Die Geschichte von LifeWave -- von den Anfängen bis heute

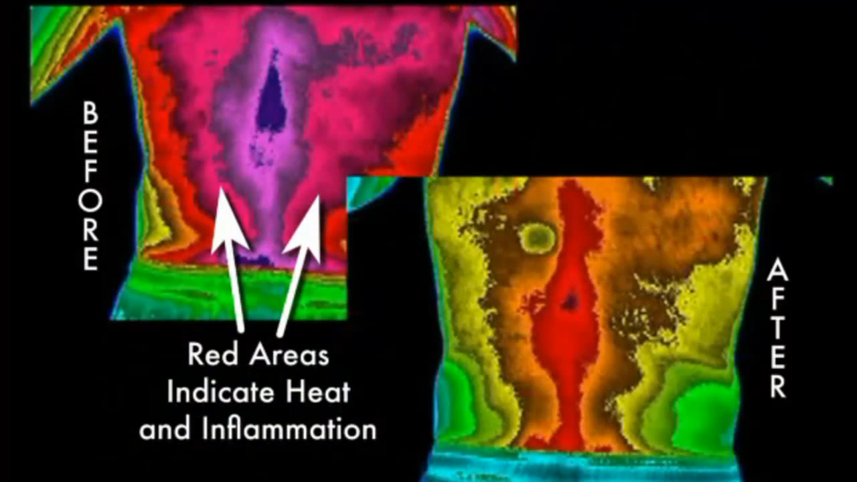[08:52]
Das geschieht nach Auflegen der Pflaster. Sie sehen hier eine Thermographie, also ein Wärmebild einmal vorher und nachher. Rot steht für Hitze und Entzündung.